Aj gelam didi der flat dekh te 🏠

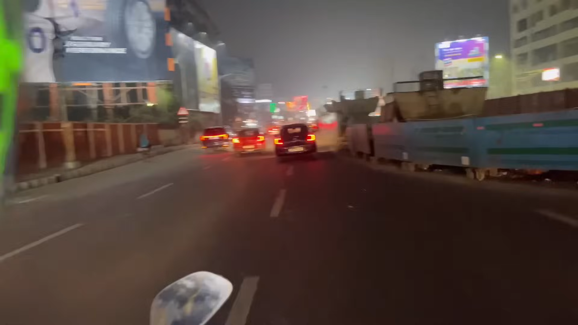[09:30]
এই রোডটায় দেখো আবার ঠান্ডা লাগছে না, মানে এত গাড়ি যাচ্ছে তো ঠান্ডা, আমি ভাত বার করছিলাম না ভিডিও করিনি,
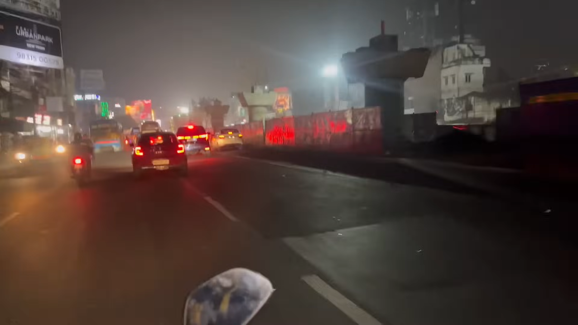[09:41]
রোডে উঠে ভিডিও করলাম, যাই দেখি কোন হোটেল আবার ভালো লাগে, পুরো ফ্লপ পুরো ফ্লপ।